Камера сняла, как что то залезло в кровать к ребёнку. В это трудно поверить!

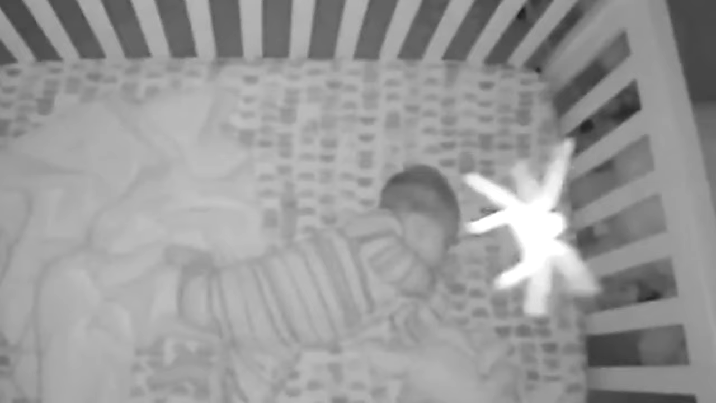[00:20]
США, установила возле кроватки малышки камеру и датчик движения. И, когда ночью на ее телефоне внезапно появилось сообщение о том, что в детскую кто-то проник, медсестра испугалась.
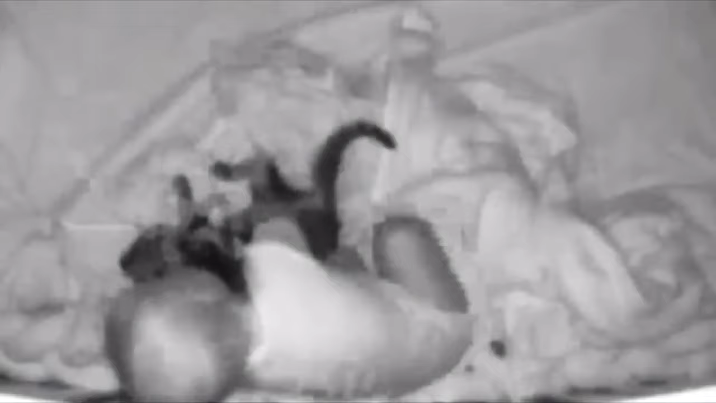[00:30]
Она в тот момент работала, поэтому отправила мужа, который был дома, на расследование. Увиденное не только успокоило пару, но и изрядно повеселило.
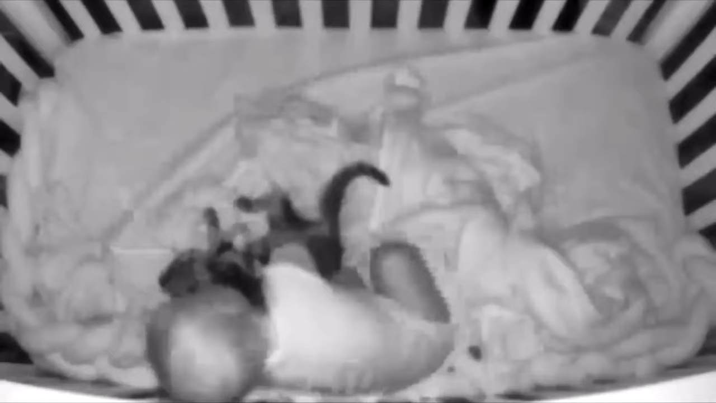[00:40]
Их котик пробрался в комнату к карапузу, это было несложно, из-за ремонта все двери в доме были сняты и залез в кроватку. Он, видимо, решил, что вместе спать будет удобнее и никто не будет против объятий.
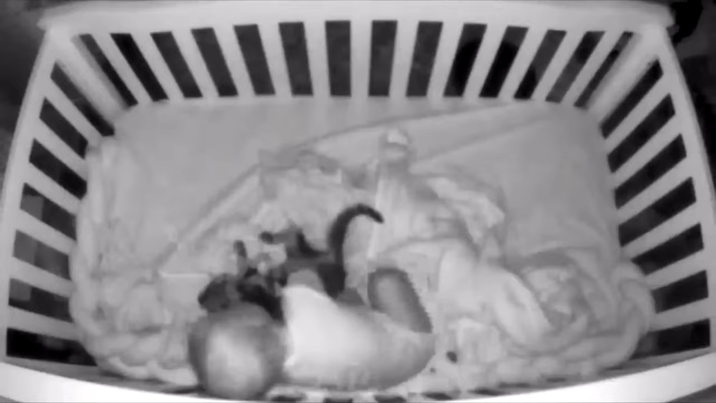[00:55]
Однако шестым чувством обнаружив котейку, малышка проснулась и бросилась с ним играть, совсем забыв про сон.